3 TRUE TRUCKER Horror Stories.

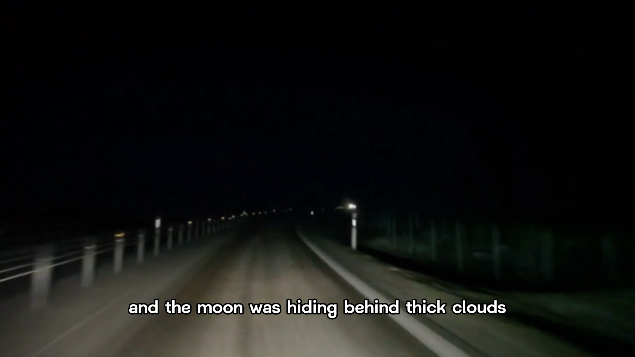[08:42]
It had been hours since I had seen another vehicle.
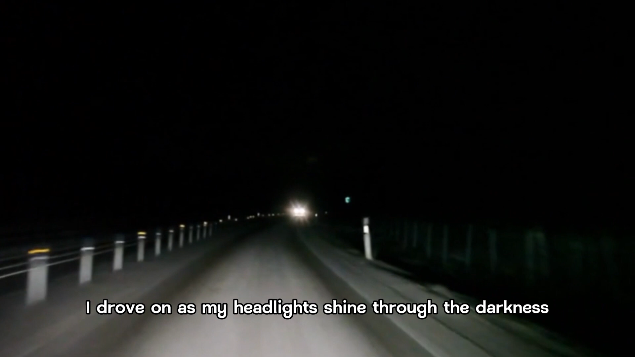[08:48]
I drove on as my headlights shined through the darkness, ready to take the exit to the petrol station.
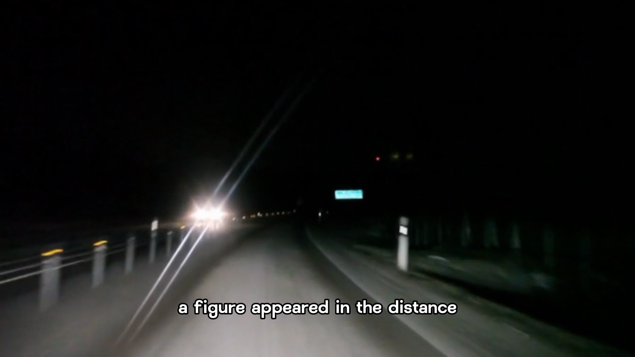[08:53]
As I drove down the highway, a figure appeared in the distance, barely illuminated by my headlights.